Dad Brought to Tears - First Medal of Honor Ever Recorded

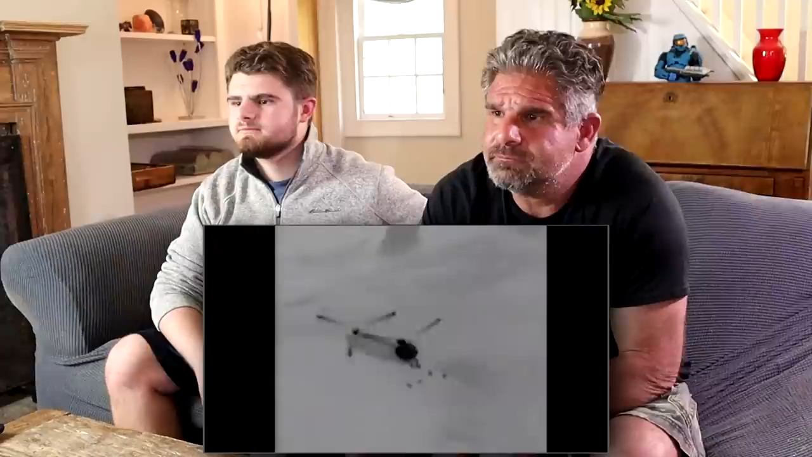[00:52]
Oh, look at this. Chapman and the SEALs exfilled their MH-47 helicopter. John is the second individual to exit and immediately moves in the direction of the summit.
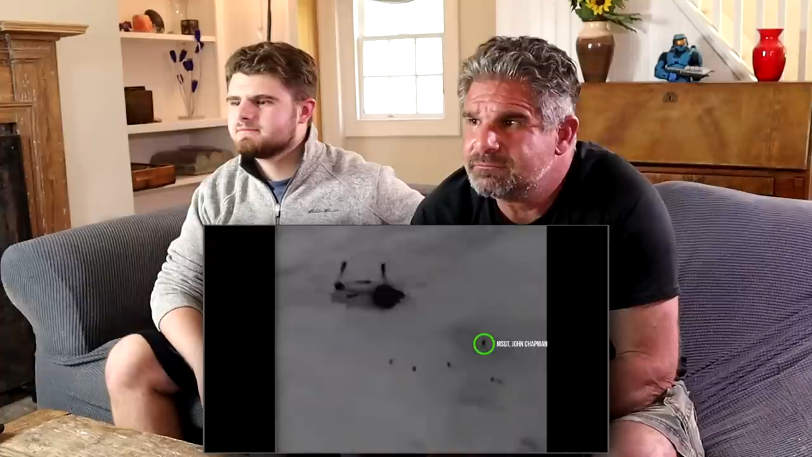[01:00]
It's real cold. He can be seen moving off to the right of the screen, alone. Why? The team is taking heavy fire from every direction, as indicated by the arrows, as Chapman begins engaging targets.
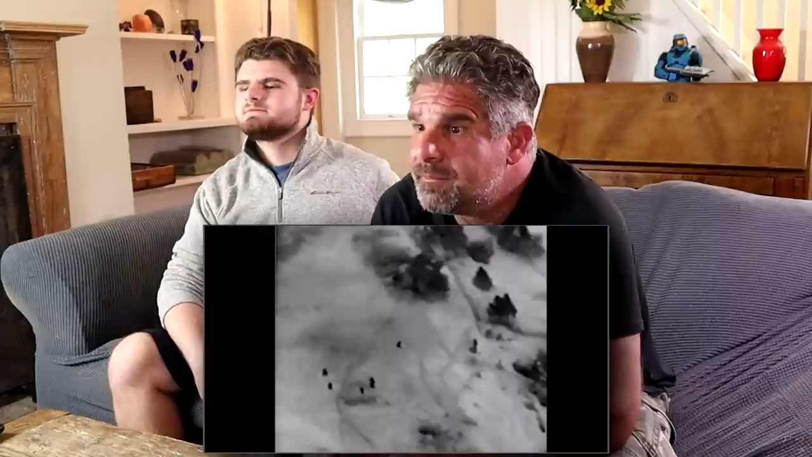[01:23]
Chapman then begins closing with the enemy, forcing his way upslope in knee- and thigh-deep snow. Oh, really? He is constantly under fire as he does this. Chapman's team leader begins to close on Chapman, following his trail through the snow. Yeah, look at him. See him? One there? The dark mass above Chapman is a fortified bunker containing two enemy fighters, each armed with AK-47s, who are firing down on the team in the darkness. Yeah, I see him.
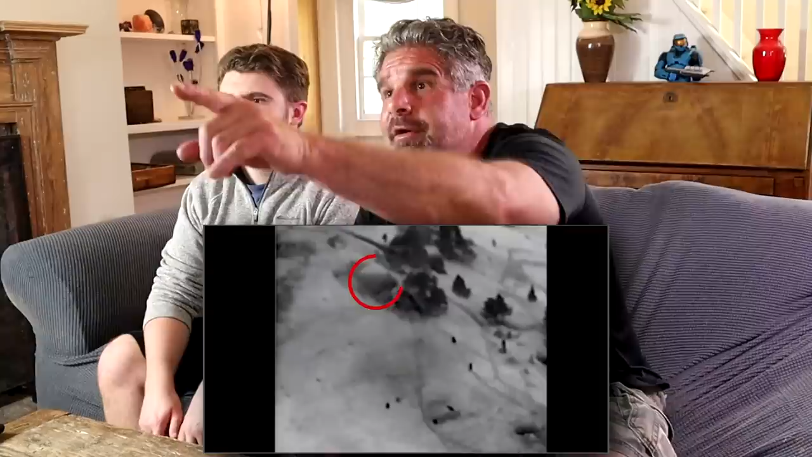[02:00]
This is a rock outcropping that came to be called the boulder. Between Bunker One and his boulder can be seen the body of slain SEAL, Neil Roberts, the man Chapman and the others, are attempting to recover. He didn't make it. He's already dead? He said slain. I'll go see him. He's up there, right? I think there could be trees. I don't know. They're in the trees.
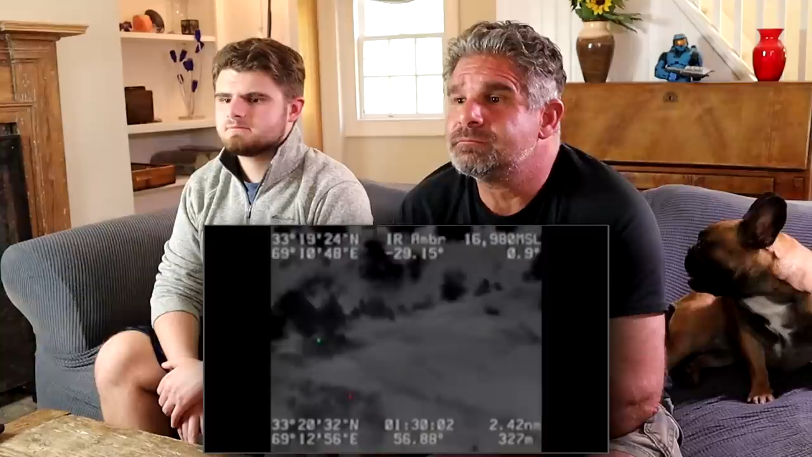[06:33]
The lower center of the screen shows the first enemy fighter who is about to charge Chapman in the hopes of killing the American. The timestamp at the bottom shows it is now 6.05 in the morning and fully light. He's been fighting alone now for 40 plus minutes and has received more gunshot and shrapnel wounds as a result of the fierce combat.
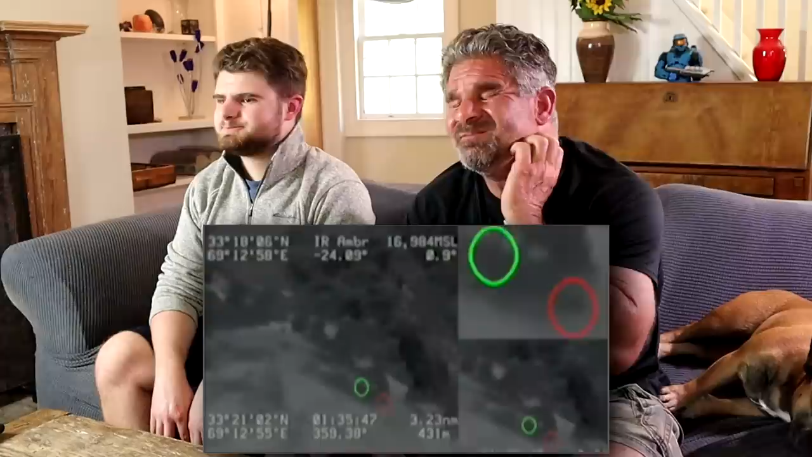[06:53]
This scene shows the second of several enemy charges. In this stunning display of determination and courage, Chapman can be seen fighting hand-to-hand with the fighter. In the larger screen display can be seen additional enemy moving on to the summit. But right now, John Chapman is fighting for his life.
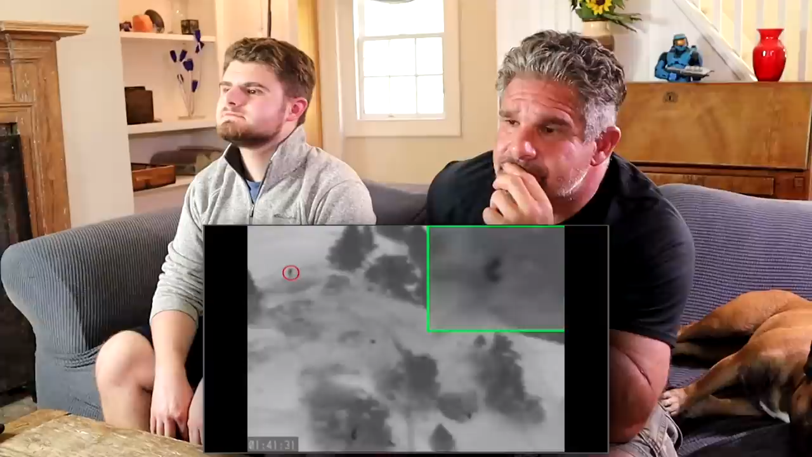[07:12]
Six minutes later, in this new shot, Chapman can hear another helicopter approaching the summit. He is in the bottom center of the screen underneath the tree and can be seen in the magnified inset box as he begins his desperate final stand to save the lives of the 18 men on the helicopter. The red dots are enemy fighters. John begins engaging the enemy in multiple directions and is rapidly approaching the last of his ammunition. The helicopter contains a quick reaction force comprised of rangers, pararescuemen and another combat controller.
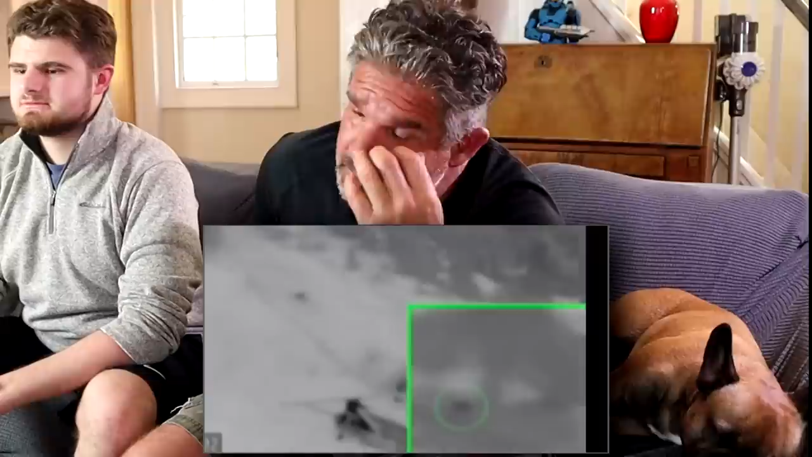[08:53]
after 16 bullet and shrapnel wounds, Chapman succumbs when he is shot through the heart. You will never know his final thoughts or words, but what we do know is,